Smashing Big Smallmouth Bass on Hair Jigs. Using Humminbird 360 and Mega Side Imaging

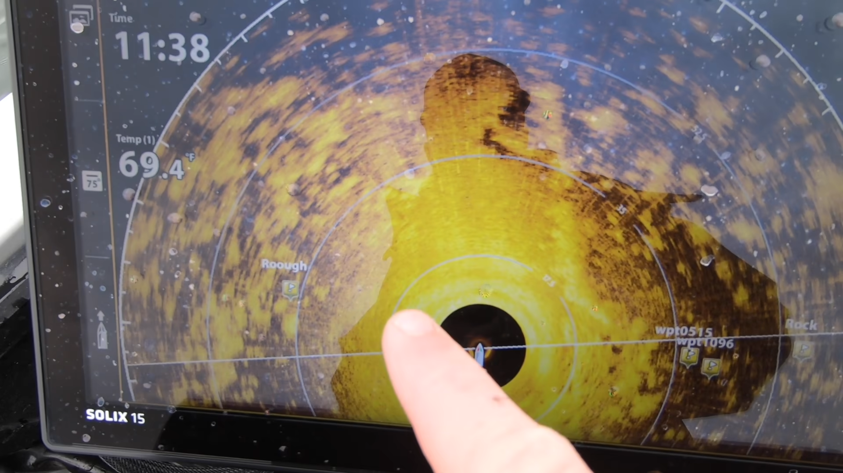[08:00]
got some indentations. Where there is that indentation I'm throwing that hair jig and just bringing it across real slow.
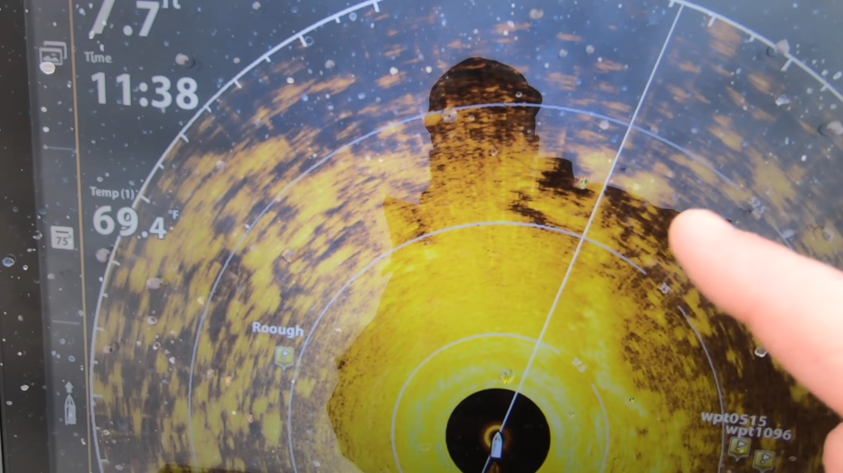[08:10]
On screen: water 69.4°F
You got clumps of weeds and different stuff out here but that is absolutely key is finding those indentations.